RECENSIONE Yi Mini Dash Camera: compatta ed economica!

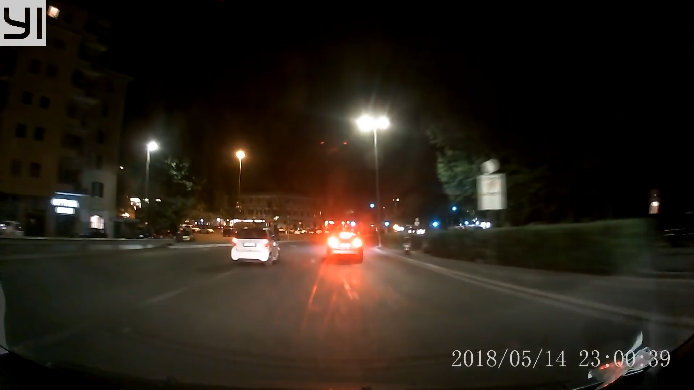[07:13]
In questo caso la visibilità è ridotta e riusciamo giusto a vedere ciò che è illuminato dai fari del nostro veicolo.